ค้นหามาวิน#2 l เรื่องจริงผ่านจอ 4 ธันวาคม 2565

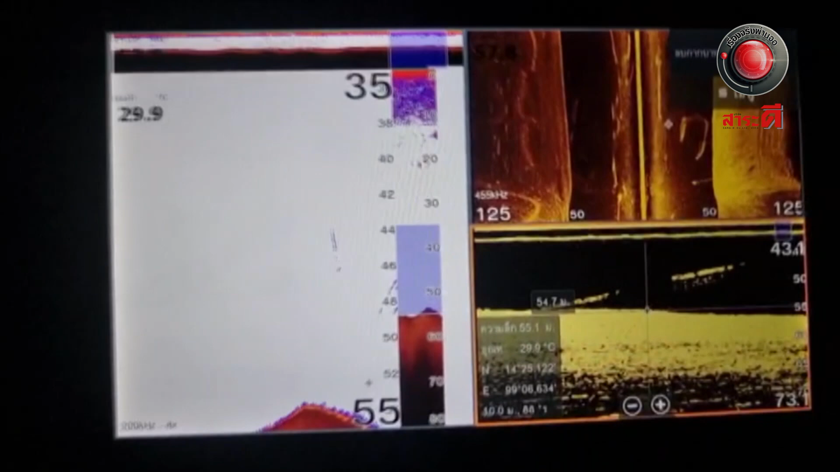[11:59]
estiสี่นะครับ หลังจากที่เรา ชี้เป้านะครับให้โดนลงนะครับตอนนี้วนโ IRA ว้าน้องความกัน
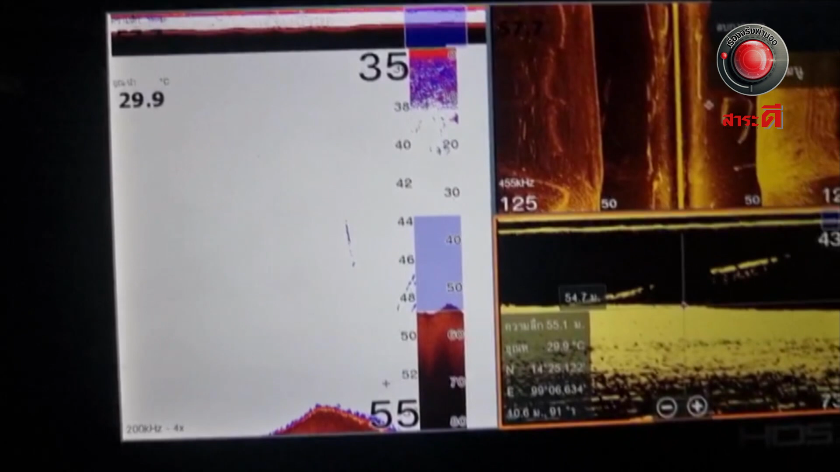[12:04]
On screen: water 29.9°C
หลังเอาร่างน้องทยอยขึ้นมาตอนนี้กำลังลาย ระดับน้ำอยู่นะครับตอนนี้น้องรอยขึ้นมาอยู่ในหลับน้ำที่ 36
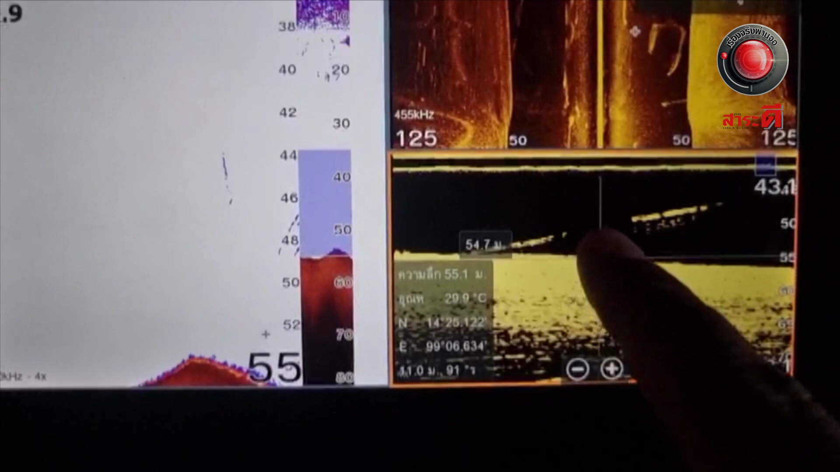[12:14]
On screen: depth 55.1 m, water 29.9°C
เมตรแล้วนะครับฮมสิน Investment microbiota อ templeอารณ์คว่า
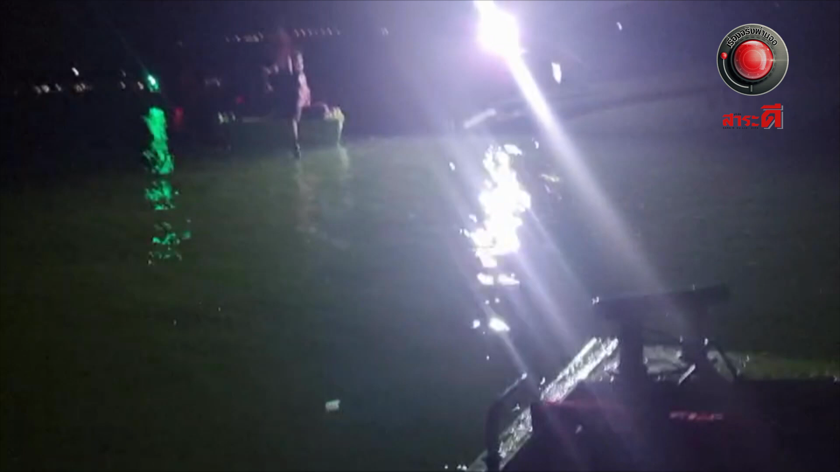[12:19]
uman นะครับคุณนะครับนี่คือระดับนี้
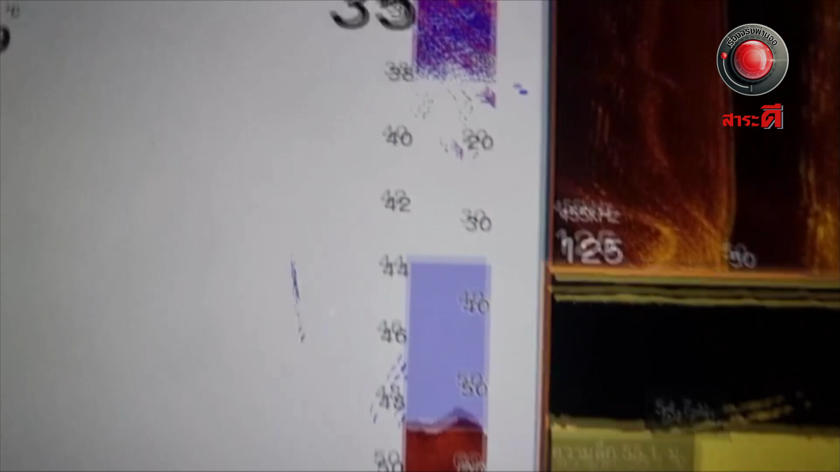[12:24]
ตัวนี้น้องรอยขึ้นมาที่ระดับ 30 วาลด
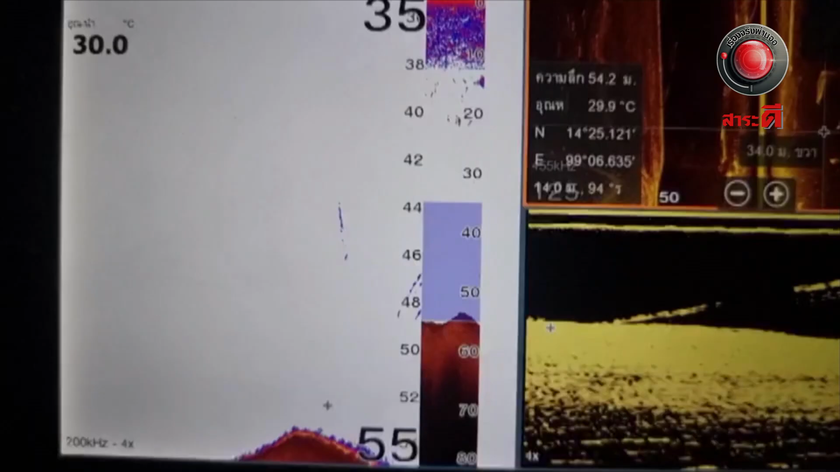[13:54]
On screen: depth 54.2 m
พraelกิจ เอ่า เกี่ยวน้องขึ้นมานะครับจากเสื้อน้อง นะครับสําเร็วแหลัดนะครับก็น้องกำลังเจ diet เข็ม después ขึ้นน้ำนะครับ